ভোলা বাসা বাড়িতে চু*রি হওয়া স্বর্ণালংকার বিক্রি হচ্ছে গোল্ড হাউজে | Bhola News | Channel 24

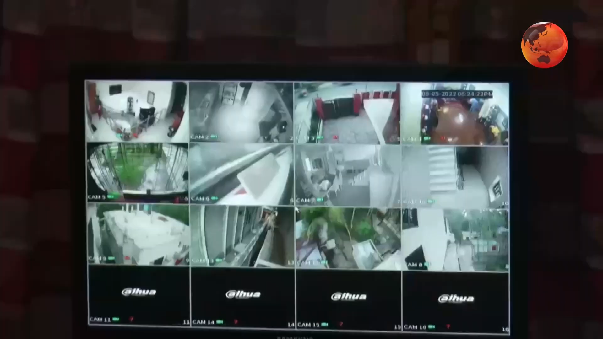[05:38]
এটা হচ্ছে আমার বাসায় যে সিসি ক্যামেরা ছিল ফুটেজটা, ওটা ভিতরে যেগুলো ওগুলি থেকে আমি কিন্তু ধরতে পারিনি।